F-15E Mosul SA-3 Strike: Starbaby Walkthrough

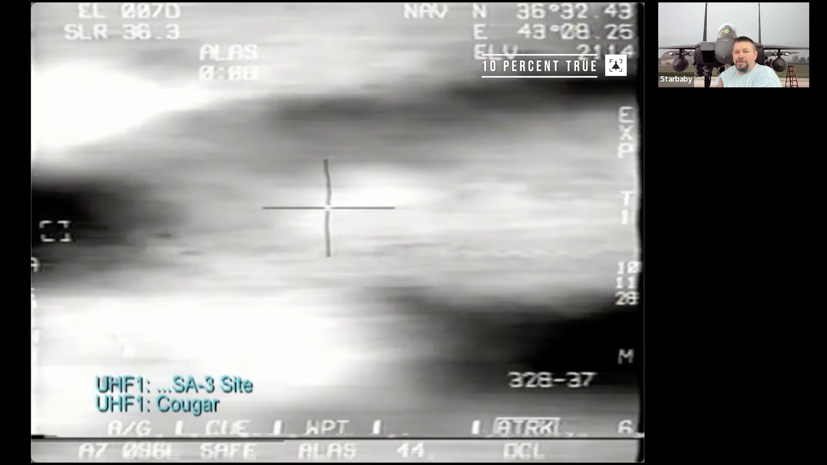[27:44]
But the important part is that there's these things as subtitled. So if you see subtitles on the left, and here you see UHF-1, SA-3 site, and Cougar, that means it's coming over the strike primary frequency and everybody can hear it. If that block is in the right side, the lower right window, then that's over the F-15 interflight, and only the F-15 Kors and Bud flight can hear it. And then if it's down in the center in red, that's Bat Cross and I talking on the intercom. So, and is your UHF encrypted? Are you using KY-58, whatever it's called? No. If we were using KY-58, we'd have all died.
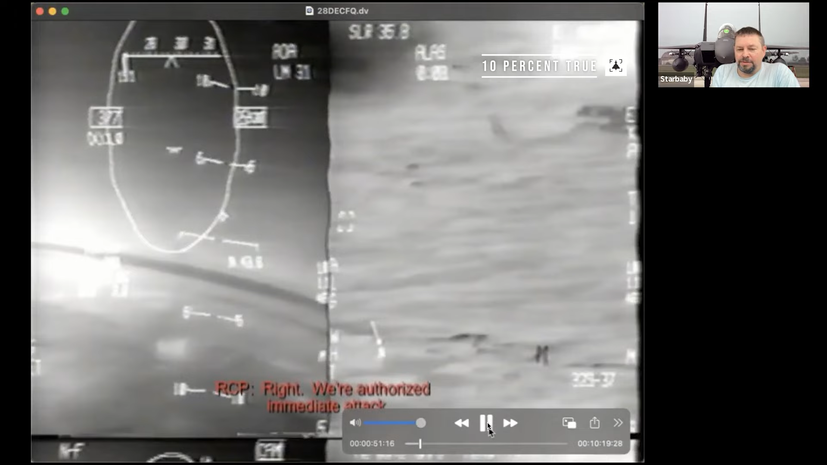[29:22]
Okay, so let's talk about the screen. Let's talk about that call. The call is from Bat, who's in the front seat, says, hey, I want to request permission for an immediate attack. Bat knows we don't need authorization. We've already got it. But he knows that I have just turned on the tape, because before I hit the button, I said, tape's coming. So he's getting this all for the record. Okay, the rules of engagement allow us to strike back.
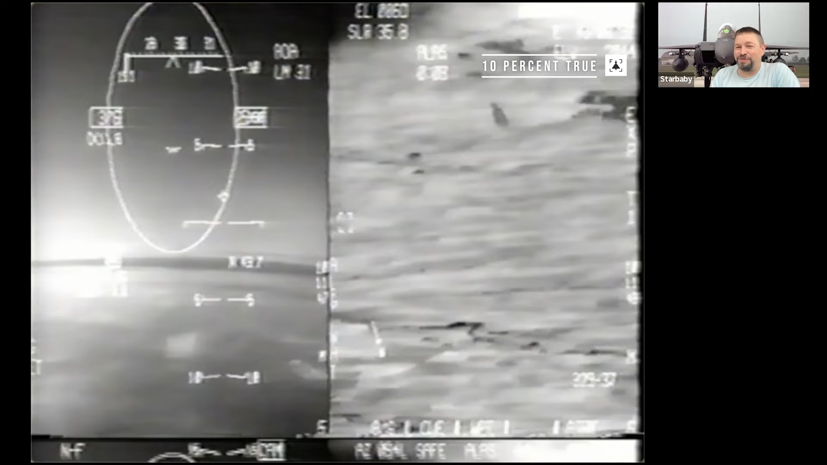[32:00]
So we've got that. And like I said, our wingman had located actually the coordinates for the site. So now we're looking at this booster smoke, and it's a fairly low wind day on the surface. So it's going to hang around. So it's, you know, kind of like, hey, in case you missed me the first time, I'm still right here.
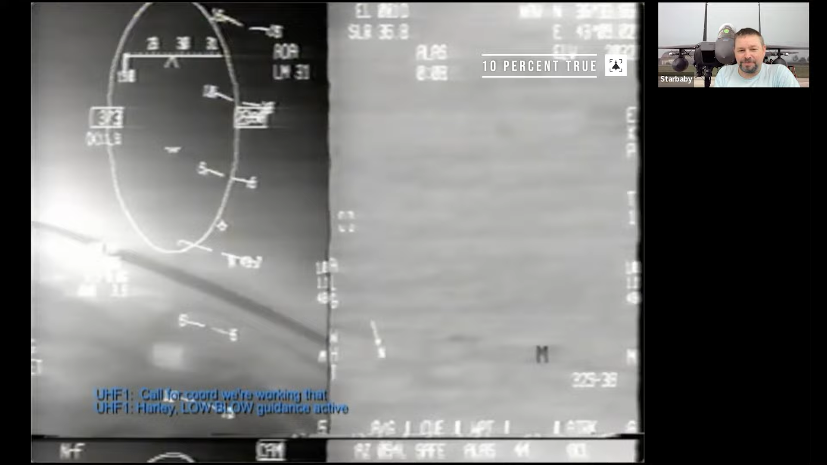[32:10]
So at this point, Harley, one of our prowlers, says the missile guidance is still on the air. The SAM that Bat is referring to that's going eastbound is actually a third shot. We have no idea what the third shot was taken on, but there was a third shot before I got the tape on. I wish I'd had the tape on earlier. You could have seen it launch. That's going to be the last SAM shot of the moment.
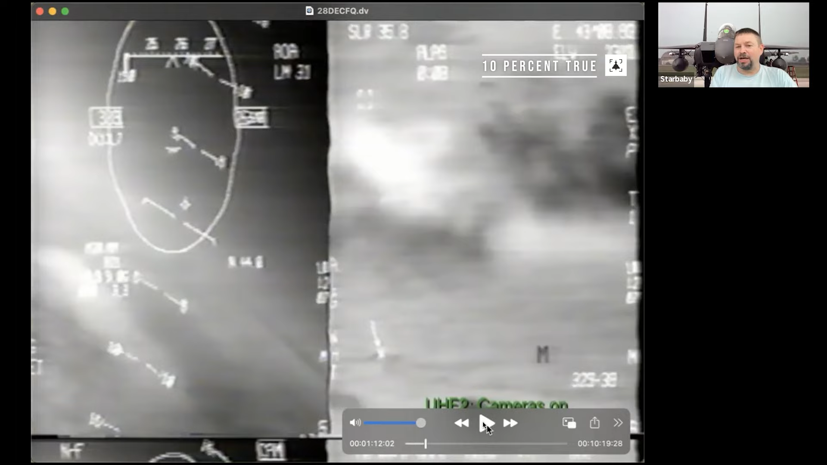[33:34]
I've got it visually. It's just a matter of working through the sequence of getting a good field of view. So now I make the call, cameras on. Okay, now everybody's got to get their cameras on because stuff is going to happen. Cameras on.
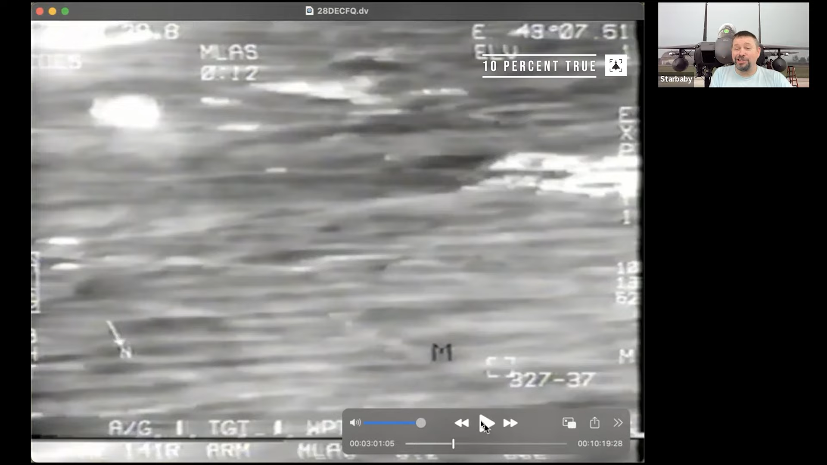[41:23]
Okay, the backseater has two of them, and typically the targeting pod is on the right one. So you're saying to yourself, or your viewers are saying, boy, this resolution sucks. Yeah, sure does. It's 640 by 480, okay? And that's what you've got.
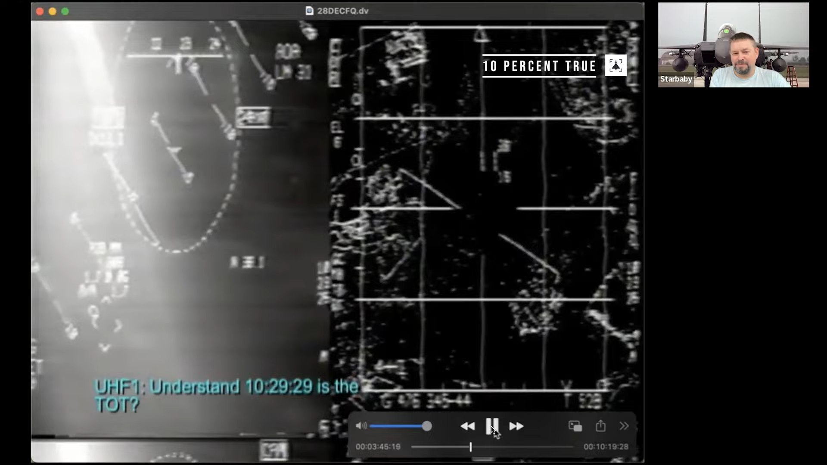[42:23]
You hear a lot of comm chatter. We've got multiple things going on inside and outside the cockpit. You know, I just tell Bud to bat up front to
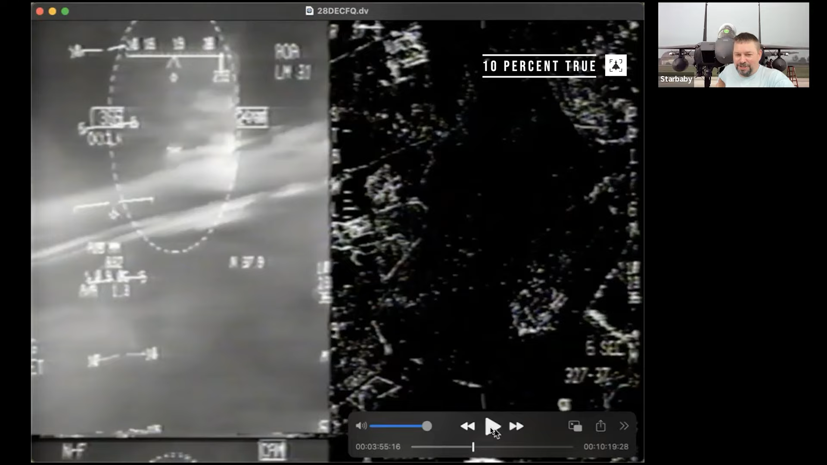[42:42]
check left, and we're going to map, use the radar map. What you also saw was the plan. Okay, the plan just came across who's going to take pets on the 2 and the 3. So it's not just the SA-3 that shot at us. We know that there are other SAMs in there, but they're not currently on the air. So with the harm shooters, our F-16 guys, and our prowlers, Navy and Marine Corps prowlers, they're going to take preemptive shots. And a preemptive shot throws a harm in the air
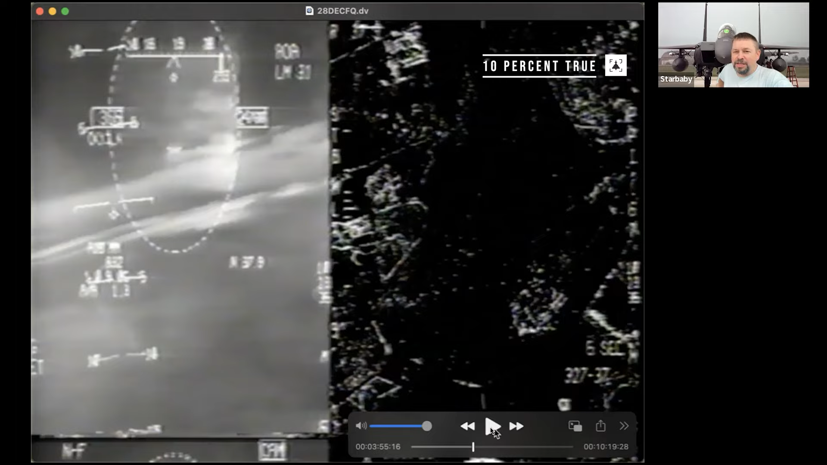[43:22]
with an address book and says, if you see somebody that you don't like, guide on them. So the advantage of that shot is that if a radar comes on the air, there's already a harm in flight looking for them. So a harm is an anti-radiation missile. So if you think of it as a radar beam is turning on a flashlight in a smoke-filled bar, you can see where the flashlight's coming from. You see the beam. The harm sees that and will actually ride the radar beam down the antenna. So the advantage of the preemptive shot is you get a shot in the air that's already in flight. The disadvantage is they almost never hit. That's not necessarily a bad thing because they call it defense suppression for a reason.
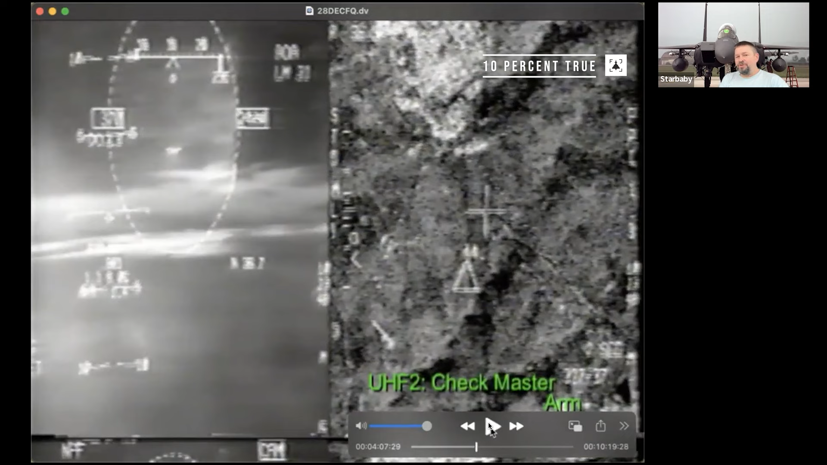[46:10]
That bright mass at the top of the right screen, that is a village. And we know it's not in a village because we saw that cloud of smoke. So we're going to look for bright spots along roads.
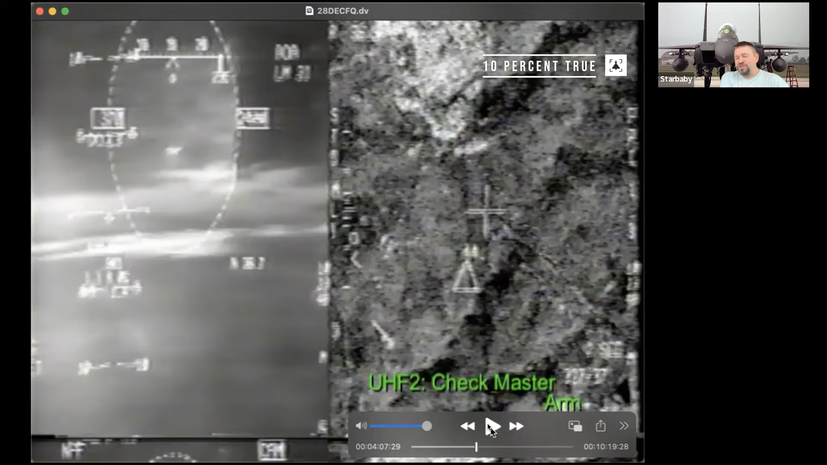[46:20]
And you can just barely see some dark lines radiating from the village. Those are roads. Oh, look, a bright spot next to roads. Ooh, yes, a really bright spot next to roads. That's how good. Done.